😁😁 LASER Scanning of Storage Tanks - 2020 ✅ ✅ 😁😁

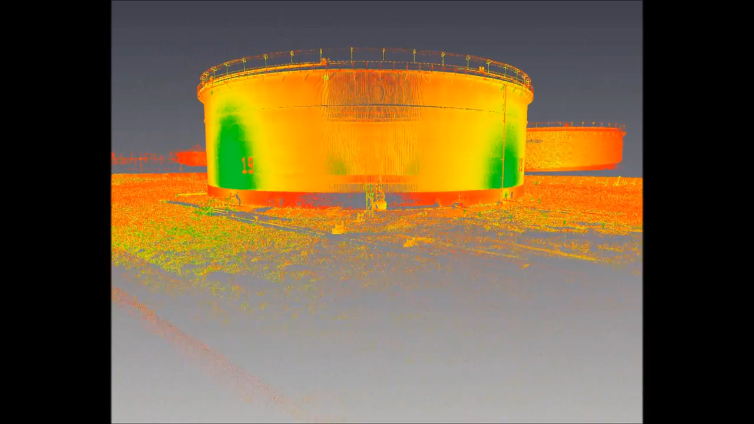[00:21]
the laser scanner can capture up to 50,000 measurements per second. This results in a very dense cloud of data points, each of which are to the same accuracies as those measured by the total station. With 3D laser scanning we can collect a large amount of positional data in a very short space of time.
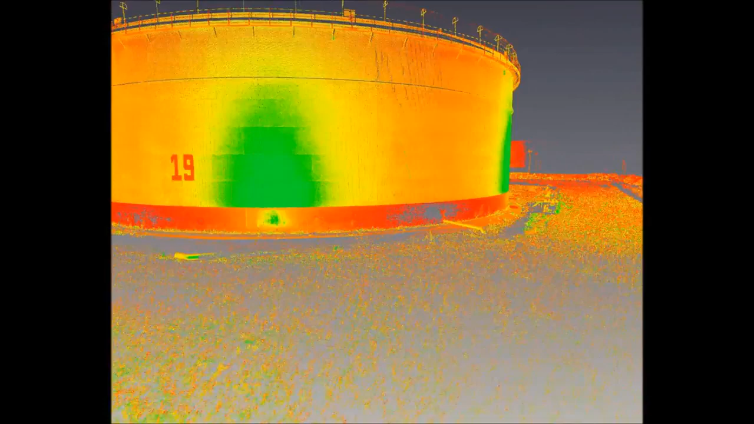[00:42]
The rich data set allows us to visualise and analyse tanks in great detail,
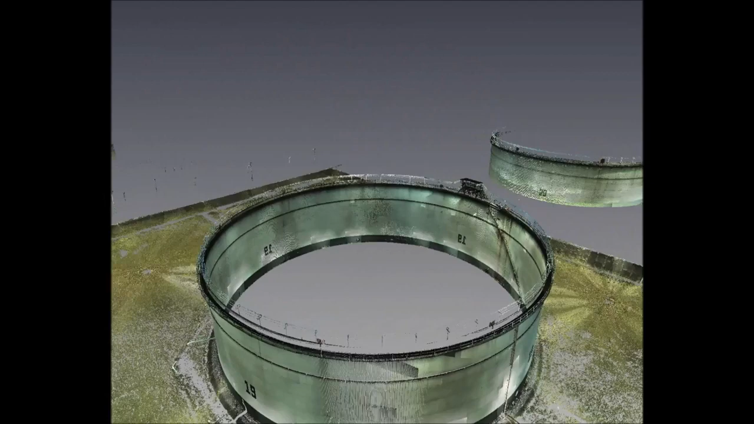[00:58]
The data shown on screen was collected in a little under 2 hours, from 10 positions around the storage tank.
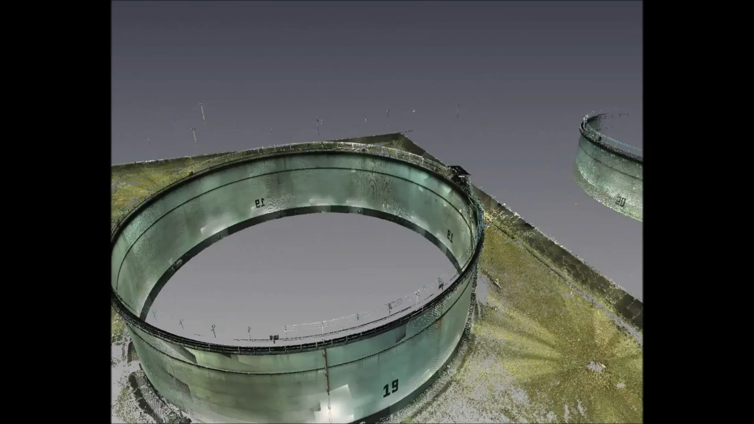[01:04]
In total, almost 35 million points were surveyed and coloured by the scanner's onboard camera.